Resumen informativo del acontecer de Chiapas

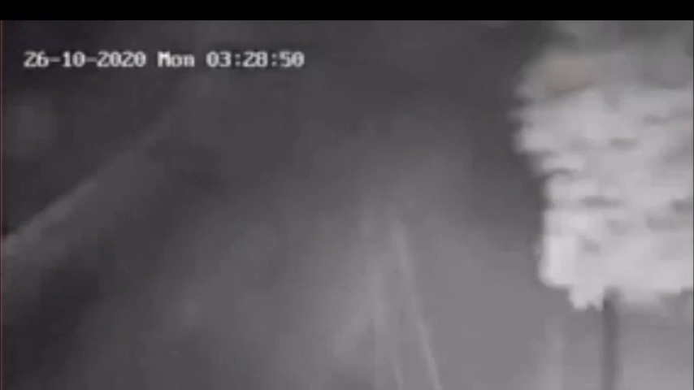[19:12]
donde un vehículo Thornton se impactó contra los muros de contención,
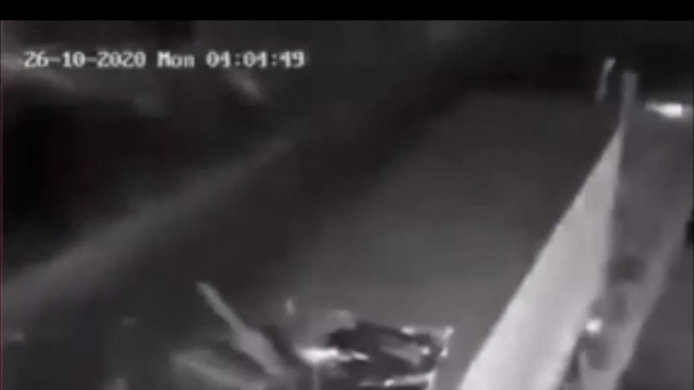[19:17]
y a su paso se derribó una antena de alto voltaje, como se aprecia en la gráfica, ocasionando daños a la conducción de energía eléctrica de esa línea,
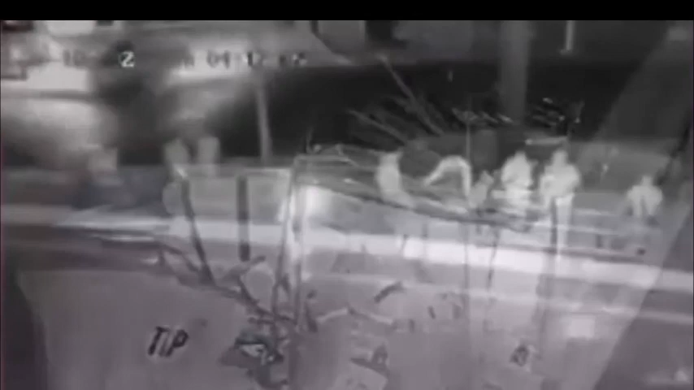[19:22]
y un obstáculo al paso vehicular por la vía rápida de libramiento norte en la capital de Chiapas,